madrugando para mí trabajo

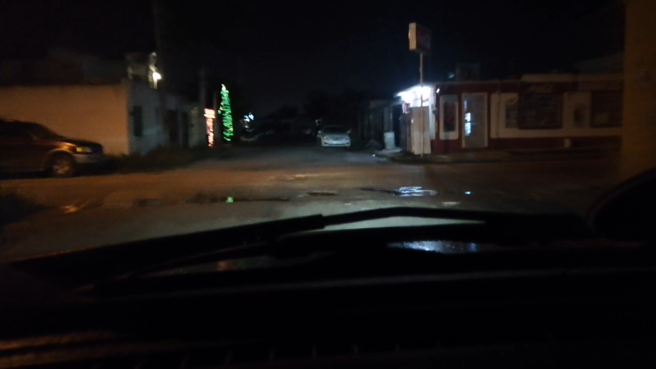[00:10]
Vamos a recorrer, ir a mi trabajo. Son las 5:20 de la mañana. Y aquí vamos tempranito. Aquí vamos rumbo al trabajo.
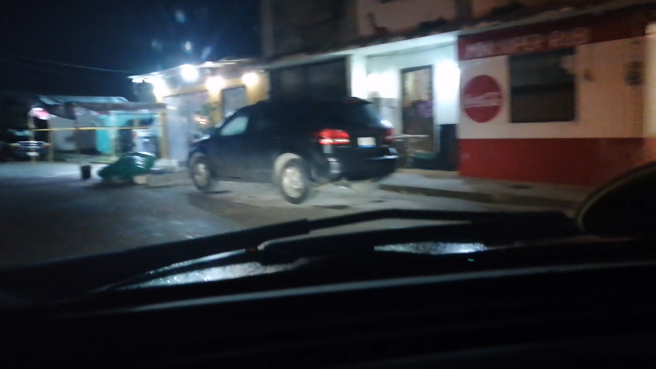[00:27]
Como dicen allá en Estados Unidos, vamos por la papa.
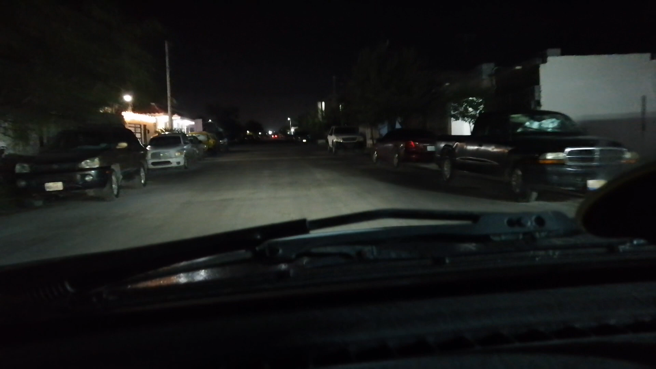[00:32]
Y aquí en México, que se haga la machaca. Ahí disculpen que el video quede un poquito torcido, ¿eh? Pero pues voy manejando y no puedo llevar el teléfono en la mano. Y aquí vamos, señores, rumbo al trabajo. Son las 5:20 de la mañana y pues está solo aquí todo. Aquí vamos saliendo del fraccionamiento donde vivo, rumbo al trabajo.
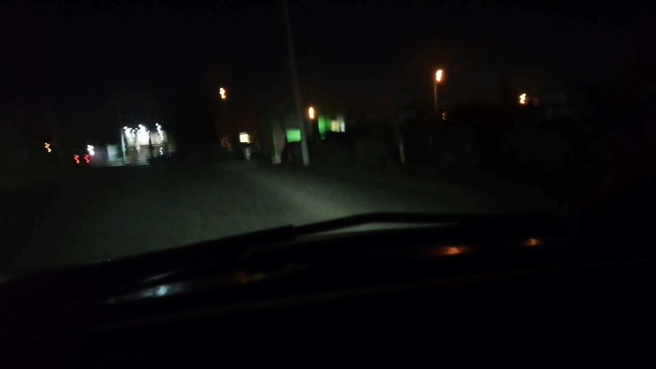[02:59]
Ahorita aquí vamos por esta avenida. Ahí traigo un rechillido de mi banda, de mi troca. Anda medio rateca la banda y no me he echado lubricante,
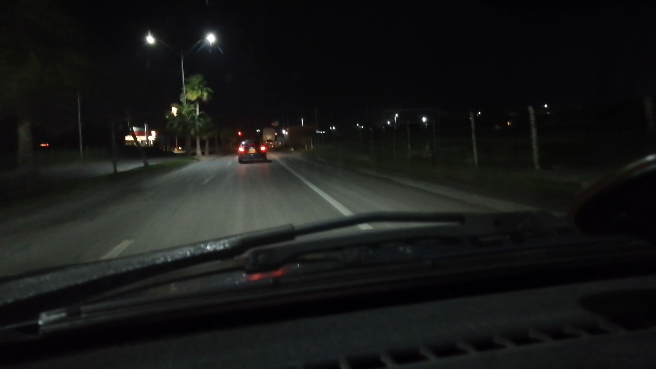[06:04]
Ya aquí para allá ya les voy a grabar todo lo que es el camino, para que no se haga un poquito más. Aquí vamos a entrar a la avenida. Esta es la avenida Tanamar, esta ya es la avenida Cantinflas.
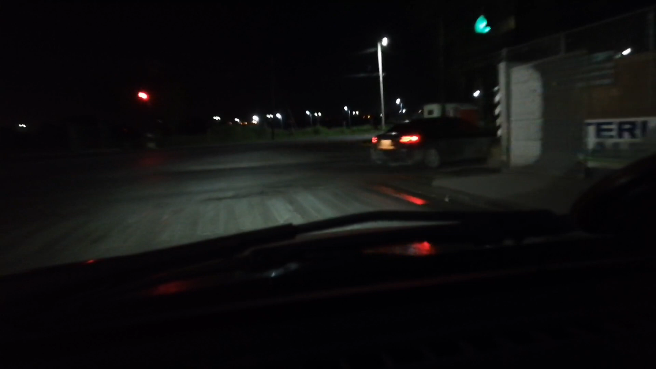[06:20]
Esta es la avenida Cantinflas. Ya me dije el semáforo ahí. Esta es la avenida Cantinflas. Está a un costado de lo que es la avenida Lauro Villar. Ahorita vamos a entrar a lo que es la avenida Lauro Villar. Aquí es un poco más recito, ¿eh? Para no llegar más tarde al trabajo.
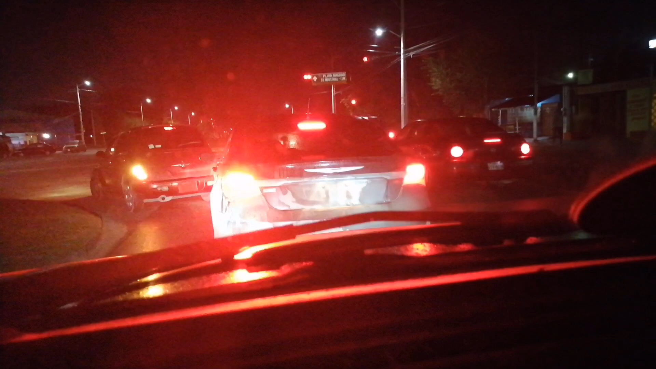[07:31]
Perdón, aquí ya estoy viendo más tráfico porque pues, estaban solas allá donde venía. Aquí hay un poco más de tráfico. Ya la gente que va al trabajo, la avenida Lauro Villar se pone más llena cuando son como las 6:15 de la mañana. La gente que va ya va tarde al trabajo, pero va a las prisas ahí. Yo por eso vengo temprano.
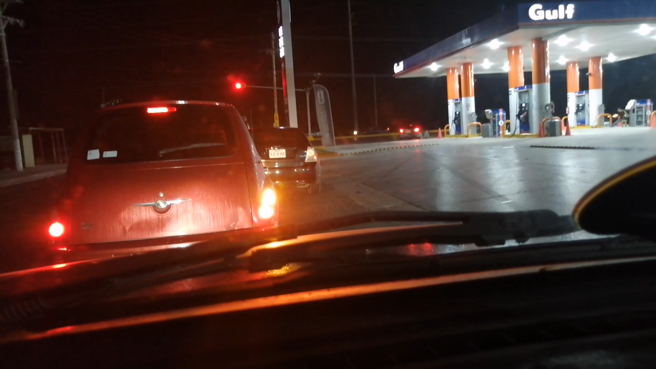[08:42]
El Freeway de Matamoros. Freeway. Ando un poco resecón de la garganta.
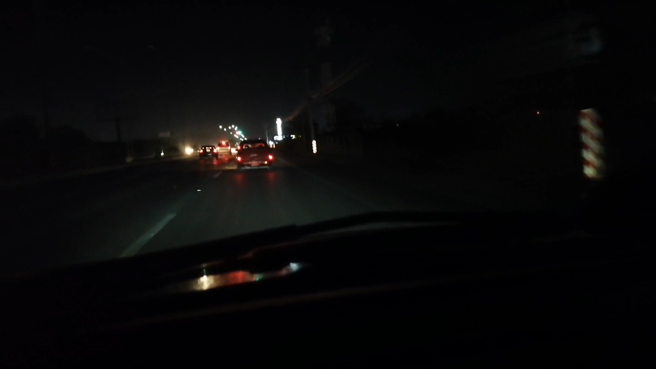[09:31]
Aquí entramos a lo que es la avenida Lauro Villar. Aquí va a ser un poco más tráfico. No mucho, pero sí va a haber un poquito más tráfico. Ahí disculpen que lo esté grabando ahorita en la mañana, pero querían que vieran saliendo de mi casa rumbo al trabajo. A ver qué tanto le hago aquí, ¿verdad? Aquí vamos todavía. Avenida Lauro Villar, Matamoros, Tamaulipas, México.
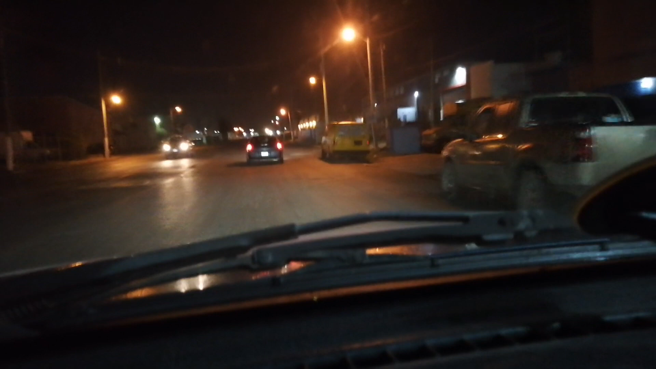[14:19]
Aquí está una guardería y es una estación de bomberos, por si hay un accidente aquí, en un incendio aquí en una maquiladora, pues llegan luego. Todo alrededor, mano derecha, mano izquierda, son maquiladoras. Ahí no le busques más, son maquiladoras. Todas. Aquí es la Parque Industrial, Ciudad Industrial. Hay dos parques aquí. Aquí es la Ciudad Industrial. Y hay otro que se llama Parque Industrial, que está para allá.
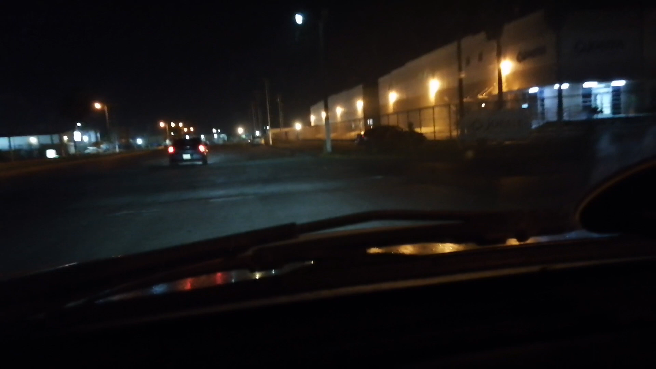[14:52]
Yo luego los voy a llevar para allá, para que vayan conociendo para allá también. Ya vamos llegando, casi vamos llegando. Mi carro lo dejo fuera para no batallar al tiempo de salir. Claro, que peligro que me le dé un golpe y aquí no voy a reclamar a nadie. Pero aquí vamos ya. Ya vamos llegando. Ya vamos llegando.
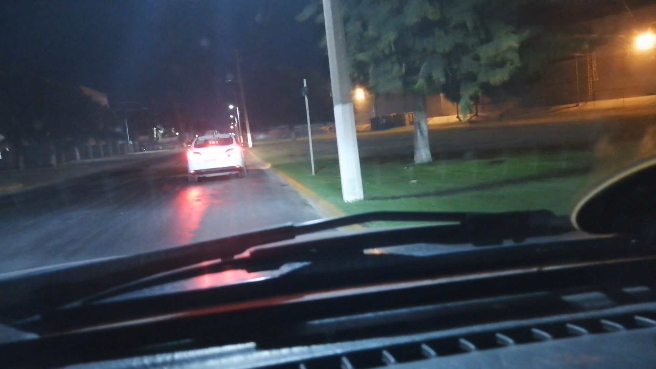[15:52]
Yo vengo parando, orillando. Esperen un poquito que se mueva el taxi para ponerlo un poquito más adelante. Hay gente, también hay gente de trabajar, miren.